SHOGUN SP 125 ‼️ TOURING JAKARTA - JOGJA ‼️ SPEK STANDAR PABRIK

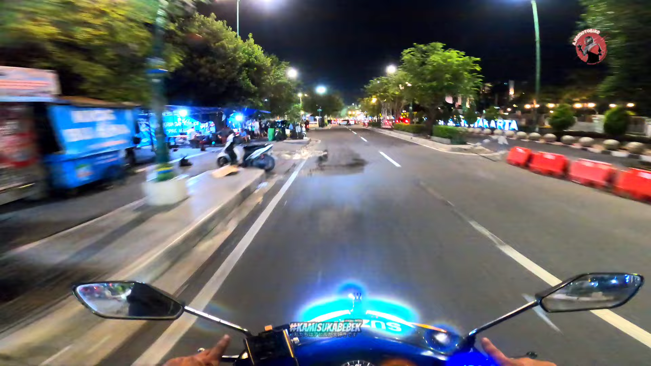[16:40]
Ini stasiun Jogja, John. Wah, gila. Masya Allah, akhirnya gue bisa sampai lagi ke Jalan Malioboro.
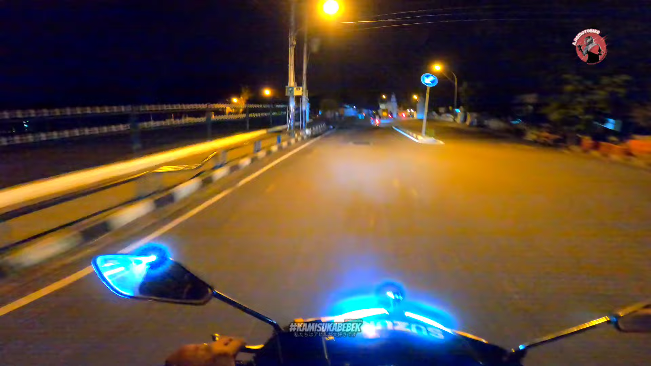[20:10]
Di pusat tengah kota ini, kita diajak sama Om Adit ke altar Jogja, muter-muter di tengah-tengah pusat kota Jogja, Jun.
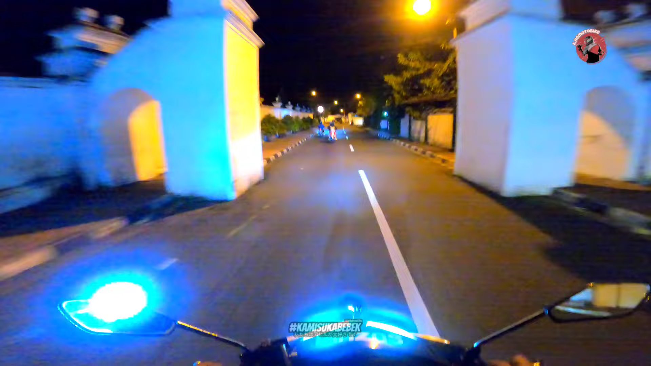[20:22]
Jujur, gue ngerasa kagum banget sama bangunan di kota Jogja ini.
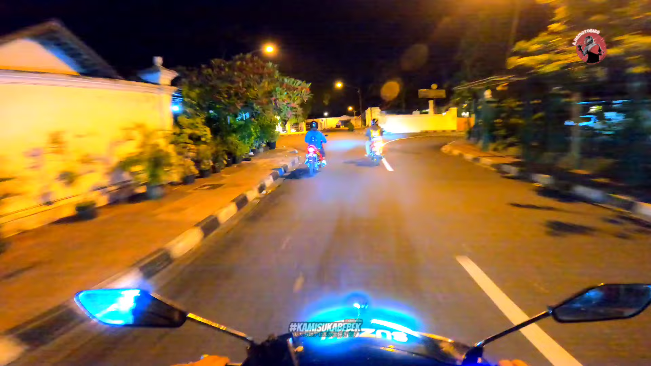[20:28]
Dan gue yakin banget ini adalah bangunan tua yang masih kokoh berdiri di tengah kota Jogja.
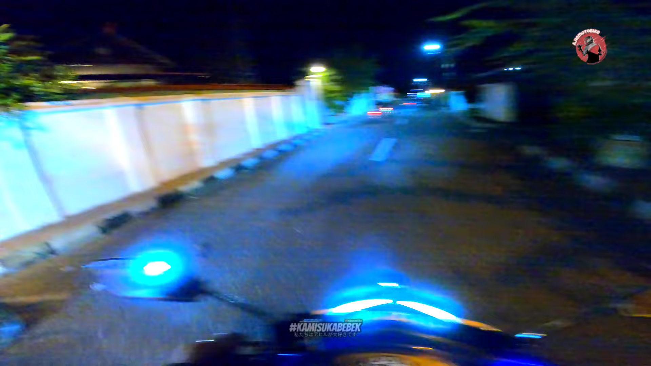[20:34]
Gue yakin masyarakat Jogja peduli banget sama bangunan-bangunan tuanya,
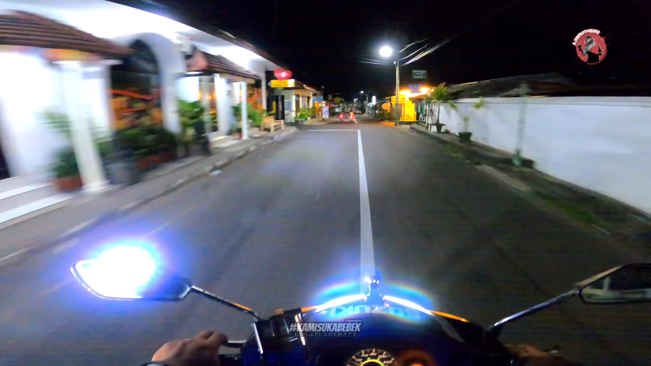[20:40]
sehingga mereka mau untuk menjaga bersama kelestarian bangunan-bangunan tua di kota Yogyakarta. Kalian bisa lihat di sini, walaupun bangunan modern bersinggungan langsung sama bangunan-bangunan tua di kota Jogja, tapi masih terasa pantas banget, nggak jomplang sama sekali. Keren banget.
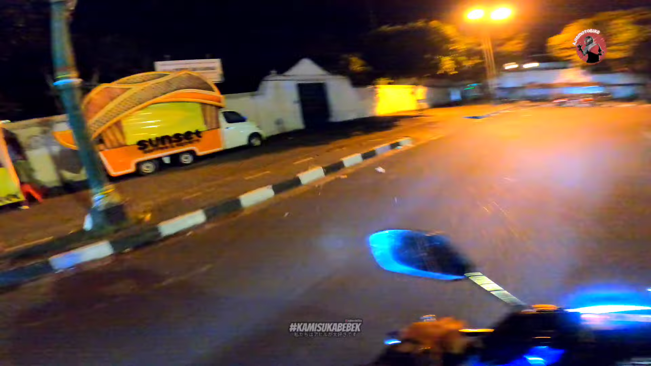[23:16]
Yang, semoga kita terus bisa bersama-sama ya, Yang ya. Ya Allah, ini tempat kisah cinta gua, anjir. Saksi cinta kita, Yang. Masya Allah. Assalamualaikum, beringin kembar.